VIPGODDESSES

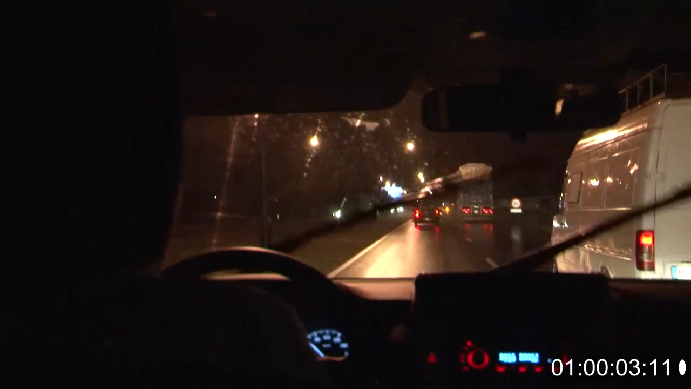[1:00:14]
Where are we? Somewhere in Africa. Where are we, girl? We're around Casablanca now. Seem to keep them getting lost. Sat nav keeps cutting out. So I think Sophie's up from it. We wait until daylight now until we make our move down to Tanzania. We'll leave nice and early in the morning.
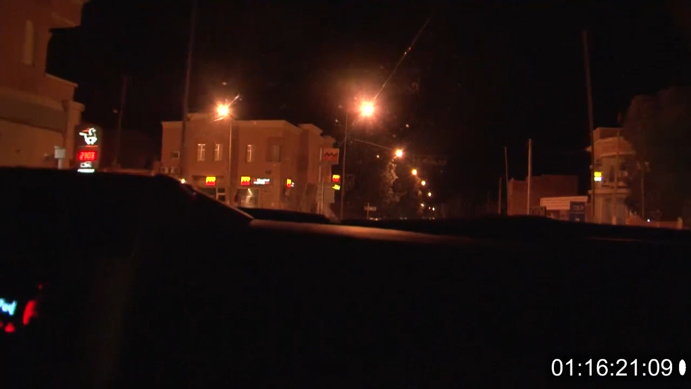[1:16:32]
We are in the centre of Al Fayoud, which has taken us approximately, it's now midnight. Yeah, it's now midnight and we've just arrived here. It's taken us 14 hours. 14 hours, yeah.